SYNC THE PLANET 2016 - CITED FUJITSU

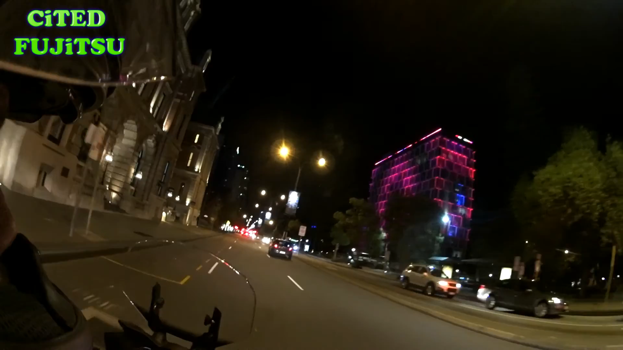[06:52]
Look at that pretty building, colourful lights.
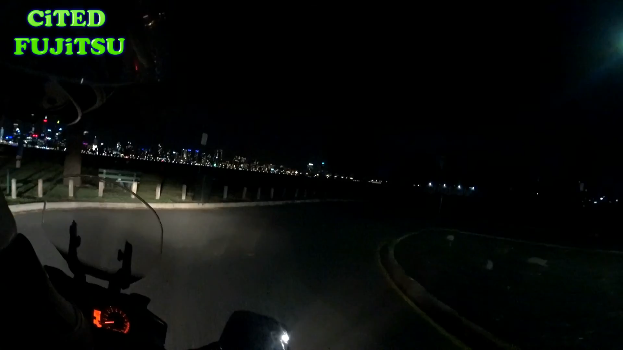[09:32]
I don't know where you going, man. on. There's only a whole line of bikes, so you know, they're hard to see.
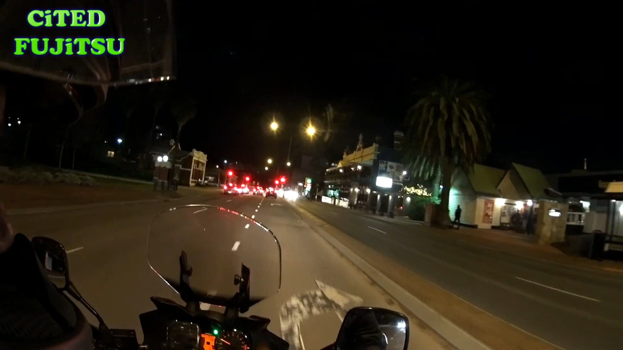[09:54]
Yeah, look at that, we even got motorbike parking.